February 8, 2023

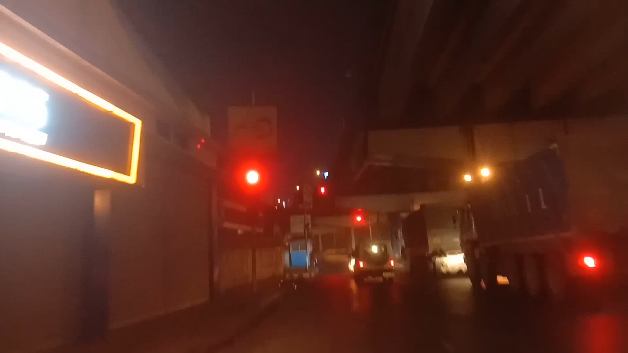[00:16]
कोलकातार छे प्राकितिक शुन्दर जोता और शेट लाइटे को अधोरा भालो लागे शेटा अपना
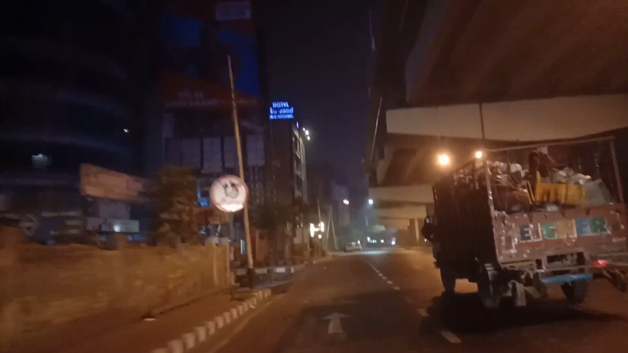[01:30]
राद गदा बोलते हैं आमें बोधी राम मोरे देखलां बड़े ट्राफिक पुलिश आखोनों गेंतु शारा रात तारा तादेर जे ड्यूटी शेटे केंतु ज्याली है जाच्छे शाधरन
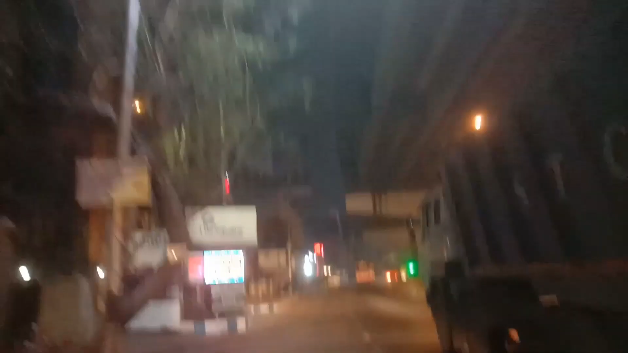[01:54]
आपनार आमार मथ महानोर्स रास्ता जला चल करते जला एक्टो अश्विदार सम्मुखे गुलाँ नाहोन तारजुननेगे इन्तु दाला दिन
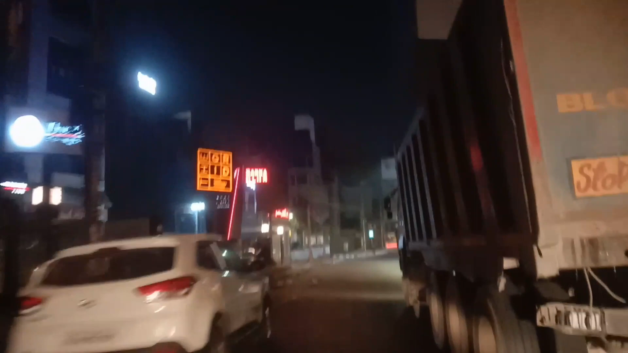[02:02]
रात पौरीस्तरों कोरे जाच्छन तो हैट्स ओ टू कोलकाता पूलिश जलाणाडव आच्छन तादेर एई पौरीस्तरों इरफॉलिक इन्तो एटा
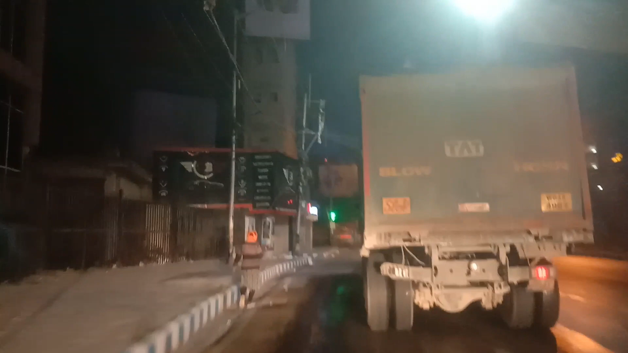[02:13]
जे रात दूटो स्वुङ एक्टा आम पापलिक कोलकाता राज ता निर्दी धायर एई देखुन साइट
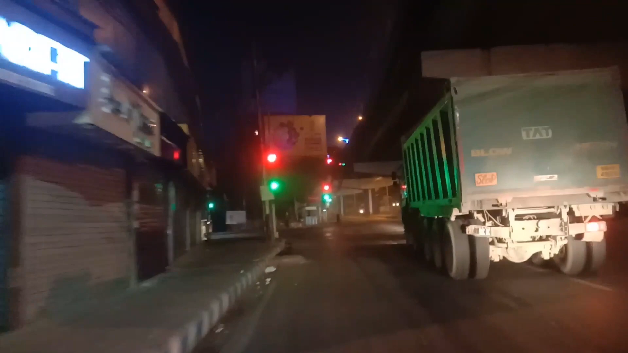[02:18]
ठेके एक भध्रों मिला हिटे जाच्छे ताले उनियों किन्तु कोतो टा सेफ
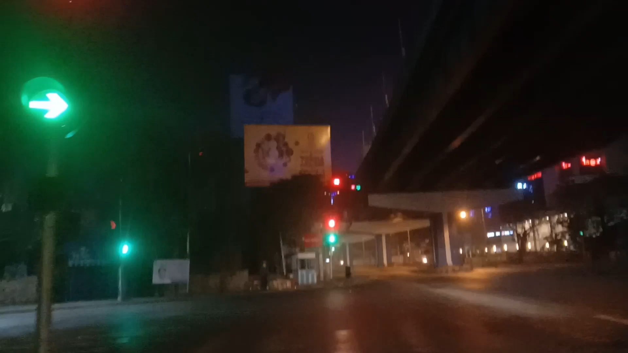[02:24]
आचे शेटा भाबुन तो शेटा आपने के बोलते जाएगों जेव तो एकोन सिग्नल्टा रेट होए आचे शेजुन नामी एखाने एक तुदार ये भोलनाओ और चार दीगेर पुरी बेश्टा देखुन एतो शुन्दोर और एतो भालवला लाग छे परने की बोलतो आपना देर बोजहनोर ख्व
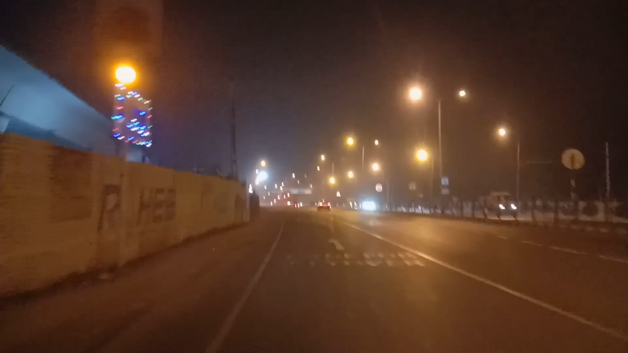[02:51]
दीठाके एड़ा हवाटार शावाबिक ही देखुन न तुन एड़ा ठीके बाइपासर रोट्टा तो बाइपासर रोट्टे आमी झेगोलो तिकते बाच्छे शेगोल आपनादेर स्रामने तूले धारार चेस्टा गोरचे तो गेहां शुत्ति काथा बोलते मौन ते क्या � आतो शुन्दोर पोलिवेश,
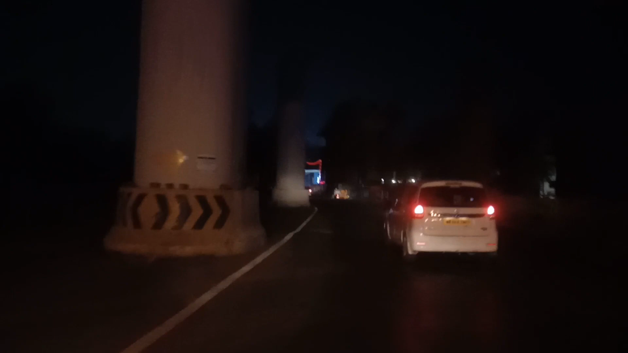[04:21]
किन्त शुत्तिक होथा बोलते हैं होए ना, एगरो देखुन, साइरी मेट्रो काज चोल छे,
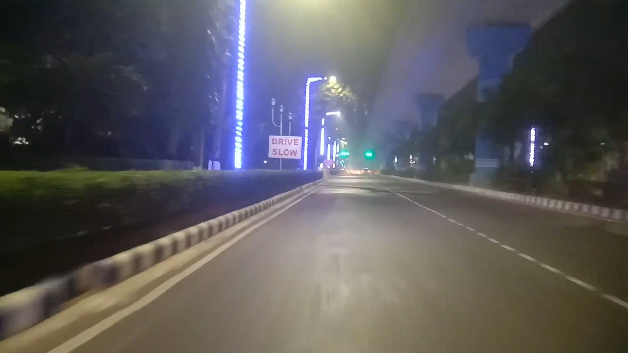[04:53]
शित्ता एक नोगो जायें, शित्ता भेश एक नोगो आछे, आर साइटे देखुन, भूलकाज भूलो एतो सुन्दर भाभेशा जारो ना, बने एगुलो शुत्ति,